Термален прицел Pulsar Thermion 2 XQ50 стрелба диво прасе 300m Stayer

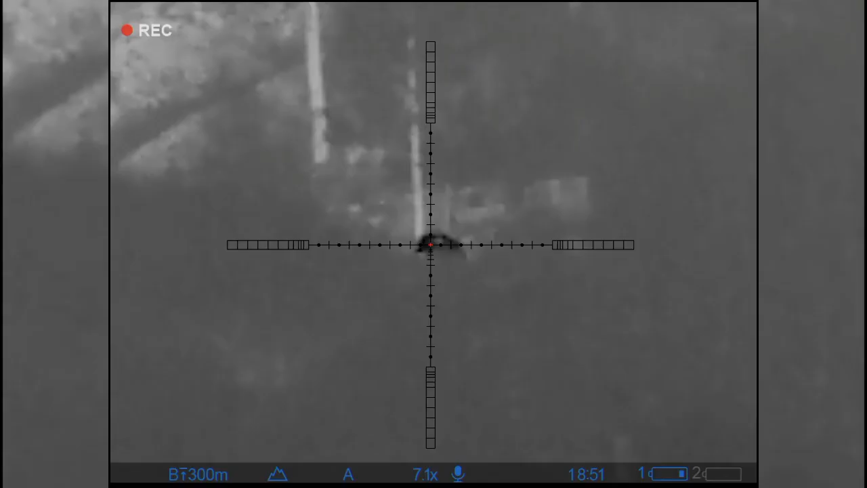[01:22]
Това е прасе Метален гонг на разстояние 200 метра Ето как се вижда С термион ХИКС КЮ 50
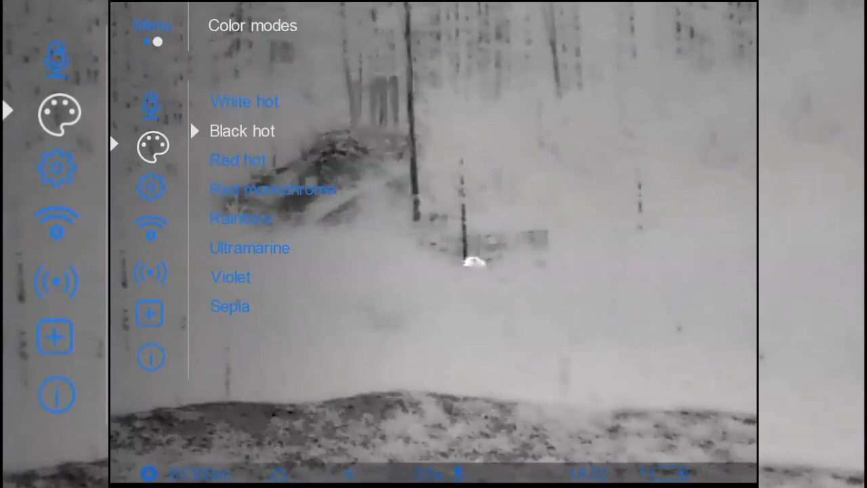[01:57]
Black Hot Топлите обекти стават бели
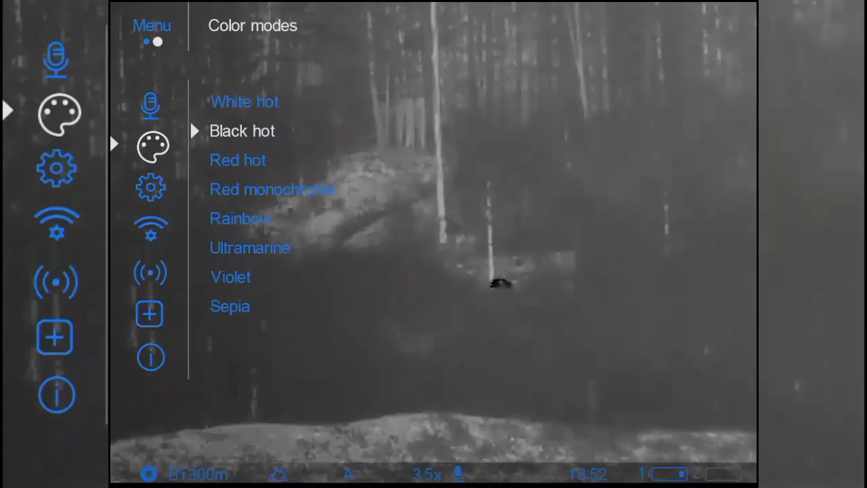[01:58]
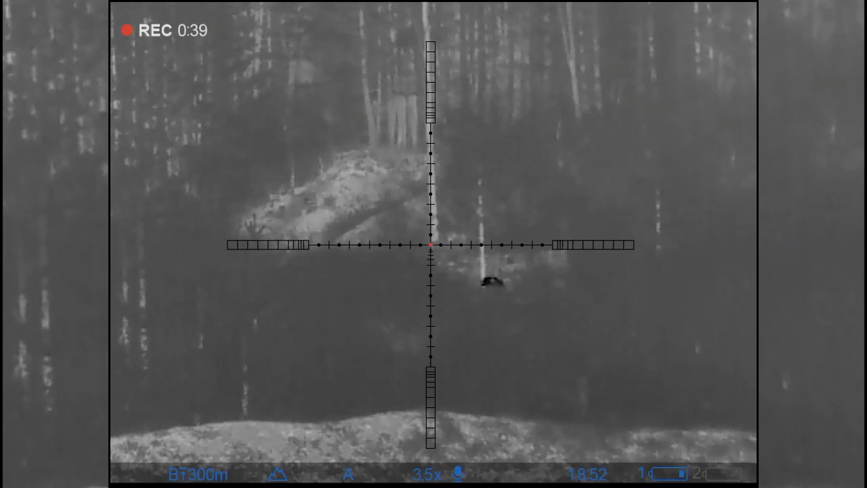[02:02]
Изключително лесно меню В момента сме направили и профили С натискане на бутона В ляво може да се контролира Контраст, светлосенки и профили В момента имаме профил на 100 метра 150,
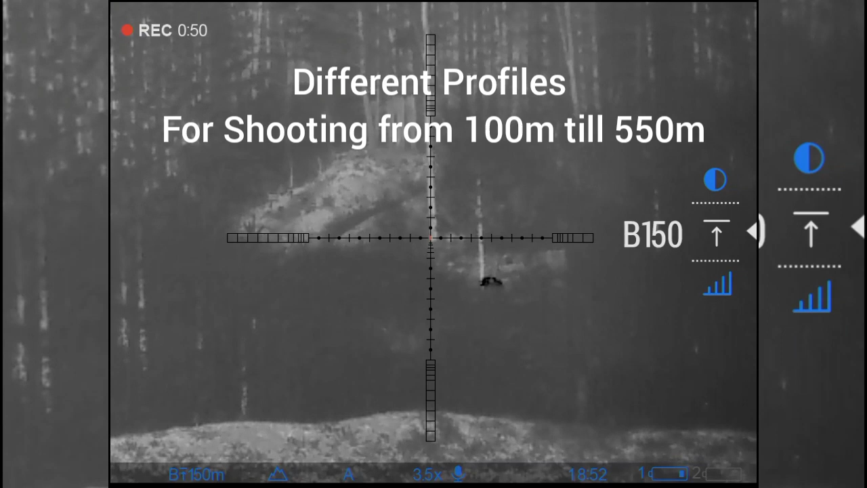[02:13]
200, 250, 300, 350, 400, 450, 500, 550 Това е Простреленото
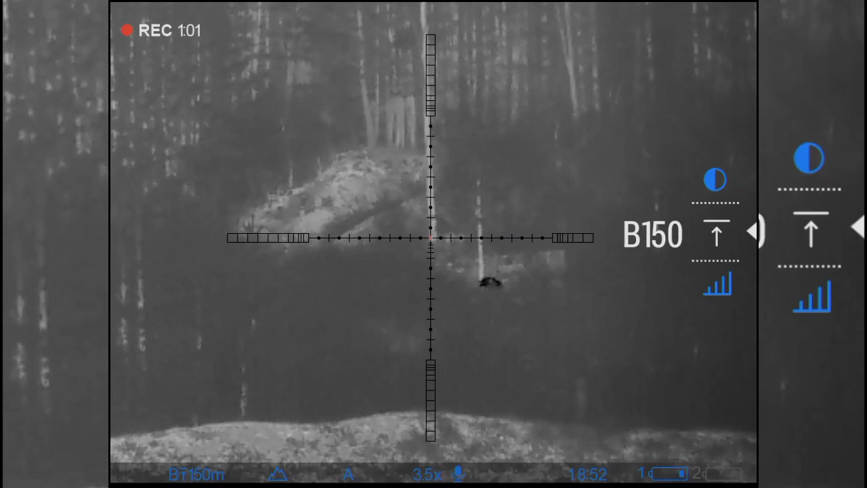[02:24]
оръжие С неговият баллистичен профил в оръда Както видяхте Даже имаме и опция Това е глиган Долната част на прасето Ако я приемеме за точка
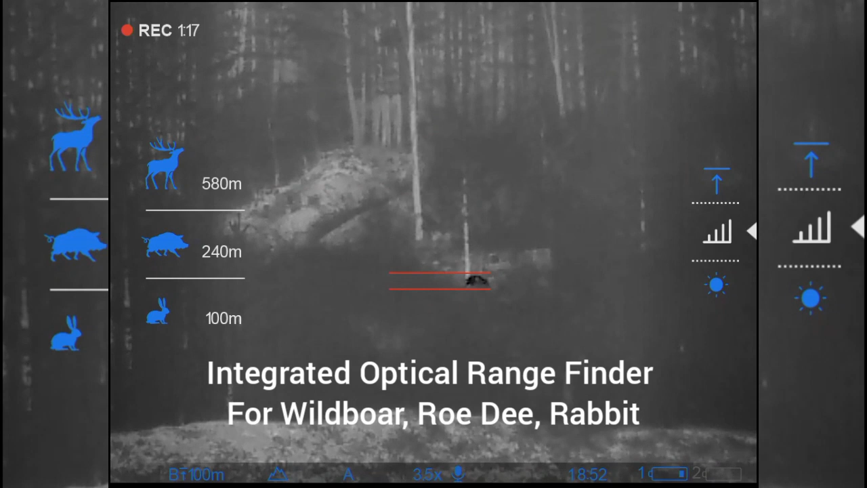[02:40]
Ето го, виждате
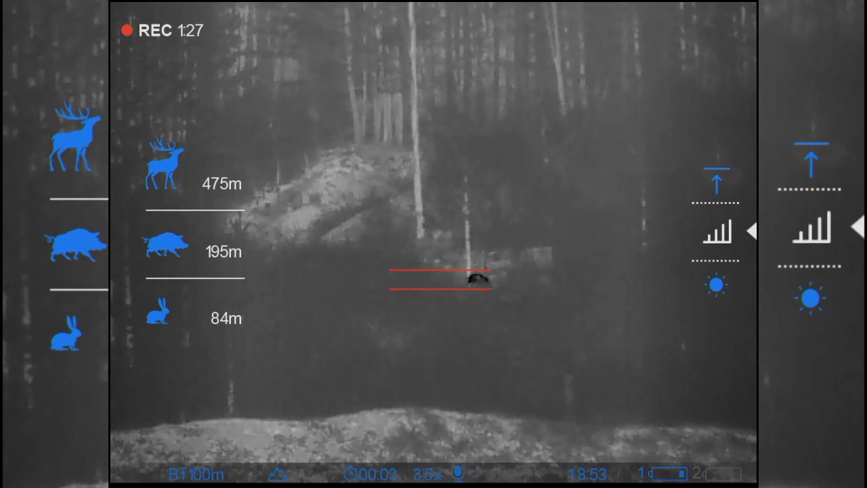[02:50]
Долната част И гръбчето Точно 200 метра Както ни поставя гонг Благодаря, приятен ден!